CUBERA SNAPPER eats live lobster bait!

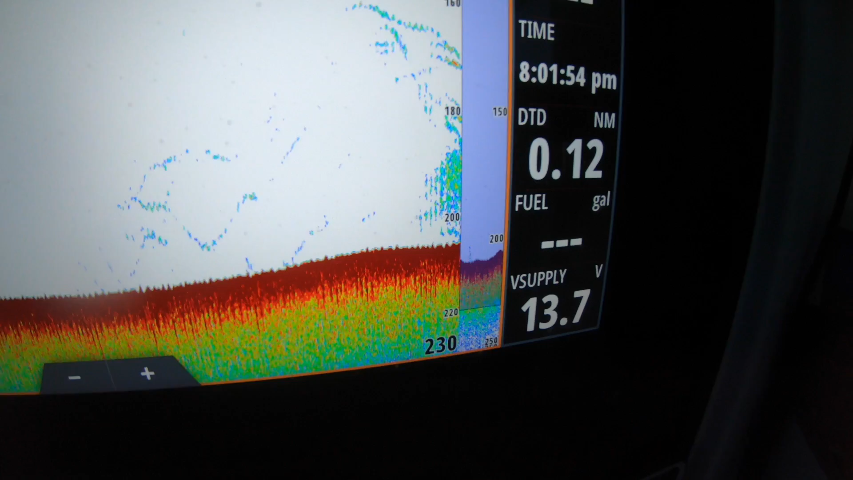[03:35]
Big mark coming up. Okay, we did our first drop. I'm gonna check the bait.